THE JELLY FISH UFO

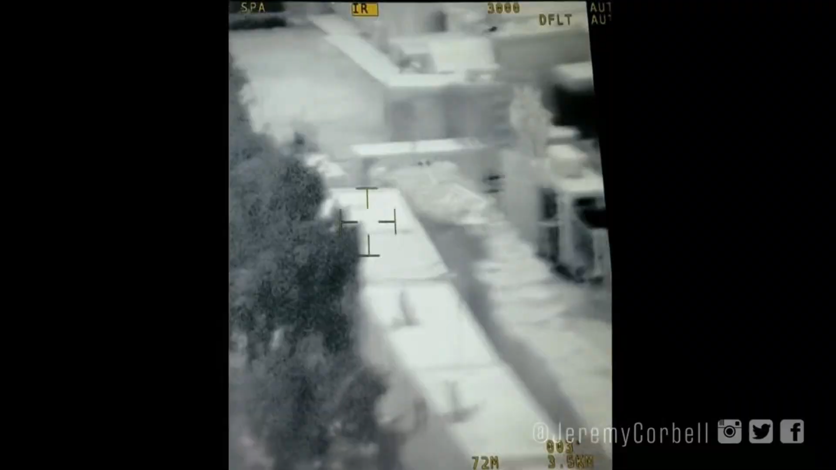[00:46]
It was filmed on a weapons platform.
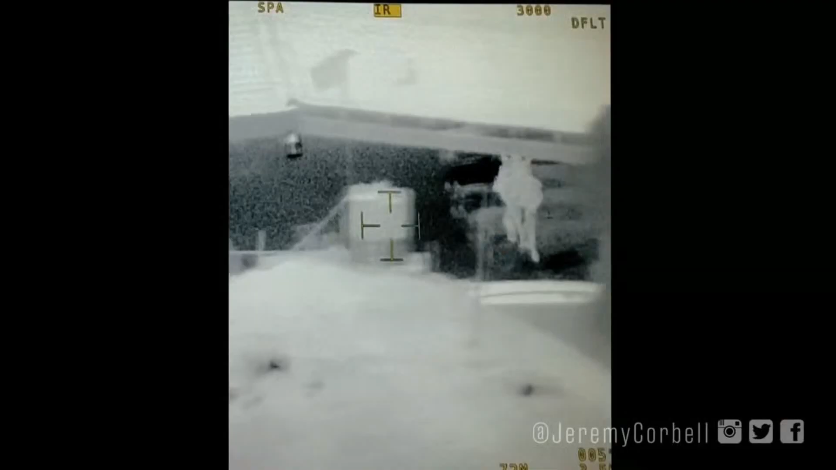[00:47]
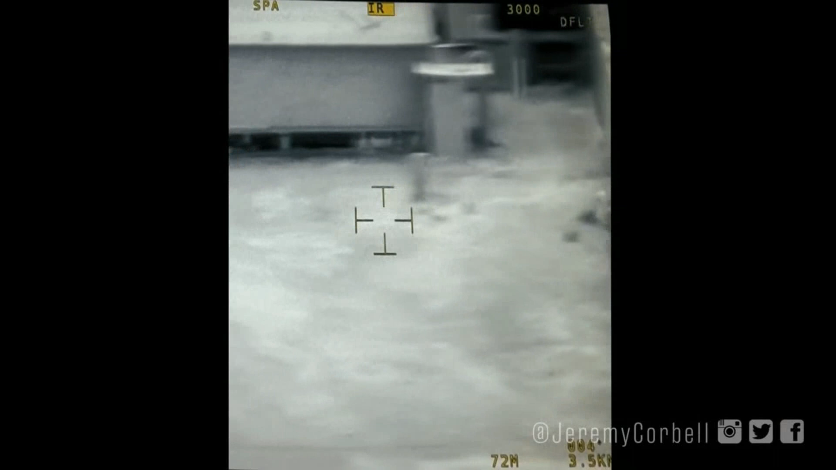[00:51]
You see that there's a dog there. You see the animals are black. I'm assuming this is black hot. You see the object just went to white. And you'll see it going from white to black, white to black.
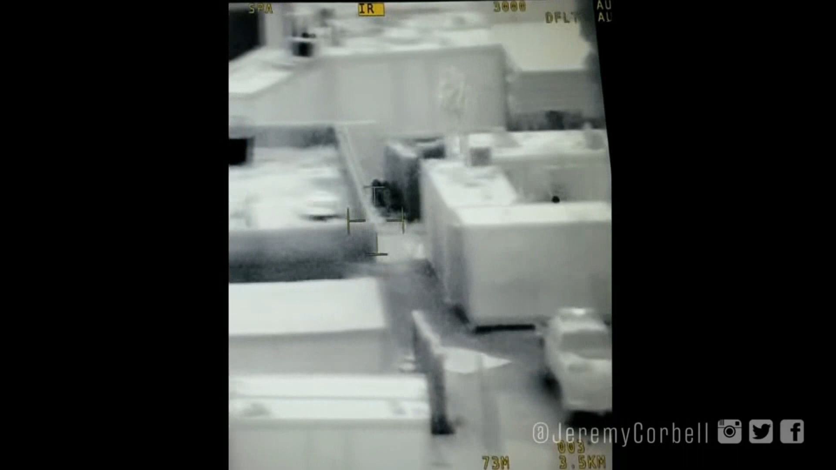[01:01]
And that's basically showing the heat differentials. It's going like hot and cold, hot and cold.
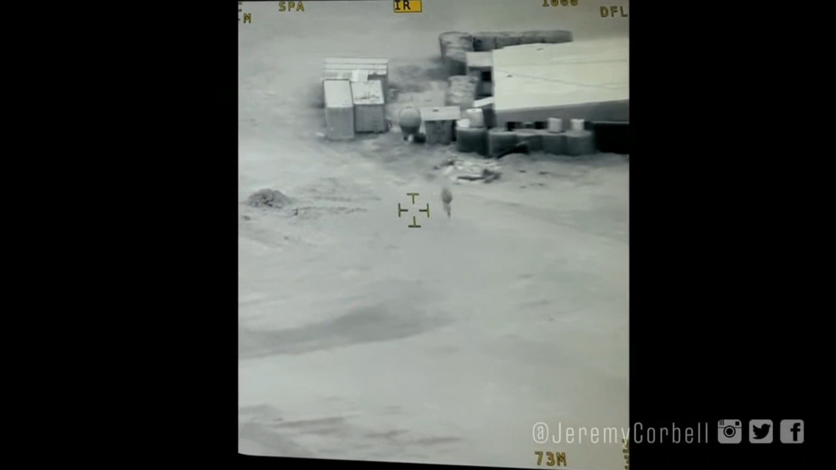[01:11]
The problem was the optics platform was jammed.
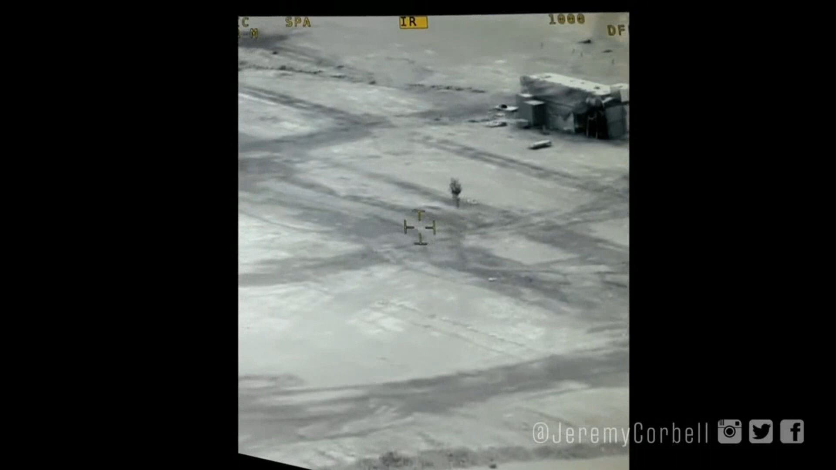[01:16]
These individuals who target with these platforms, they can shoot out an Al-Qaeda tire at 27 miles away, but not being able to lock it was one of the first signs that something's weird.
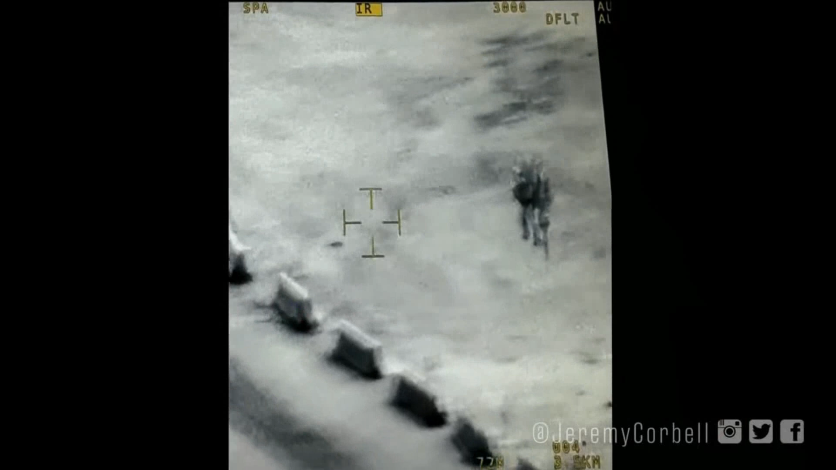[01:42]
They had geometric form, like scales.
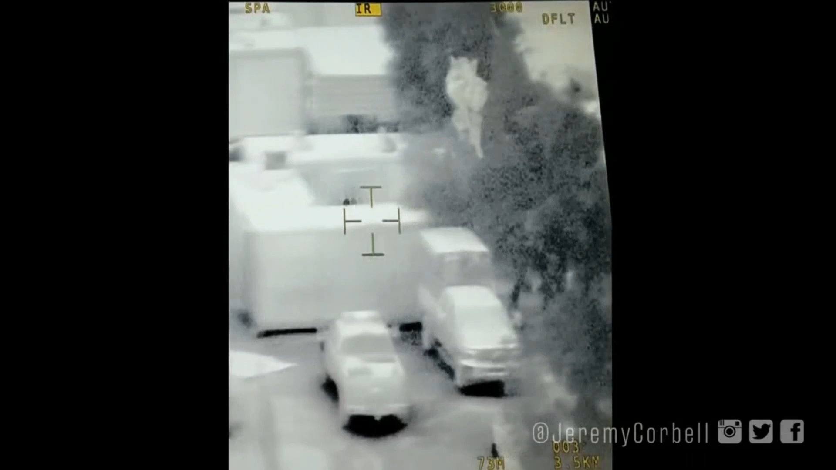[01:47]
What was said to be scales, like an armor. There were also people with night vision who
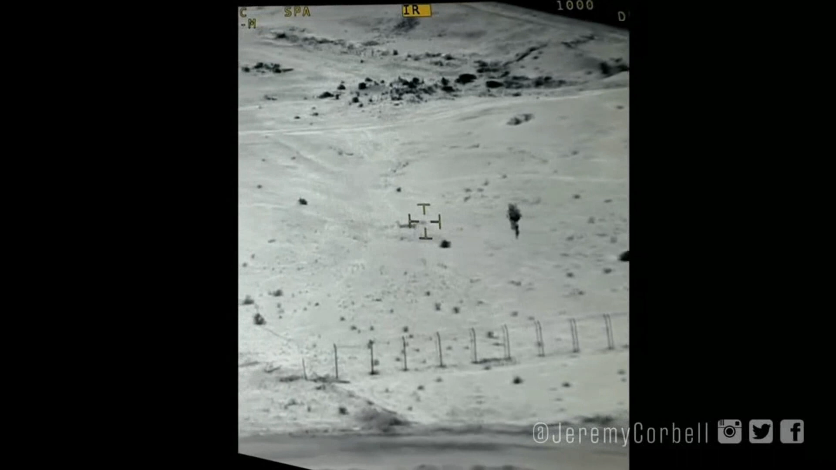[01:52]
were out and they were tasked to go look for it. Couldn't see it on the night vision.
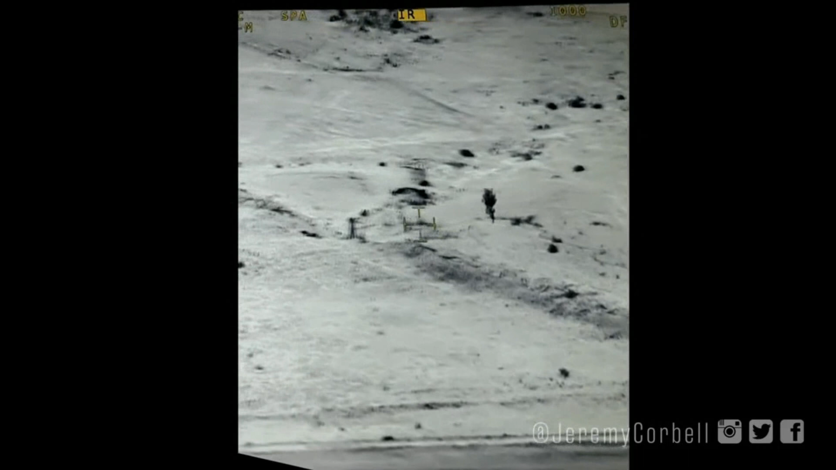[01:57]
Only in the thermal spectrum could it be seen.
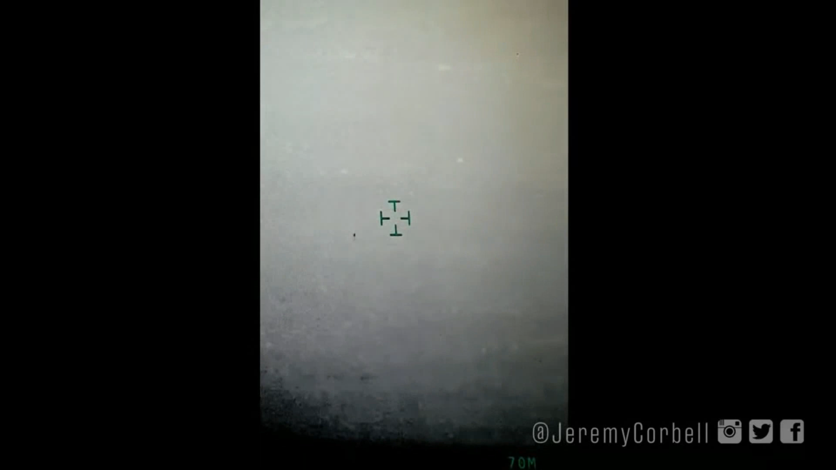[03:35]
you kind of get an idea by that distance now how far these optic systems can reach.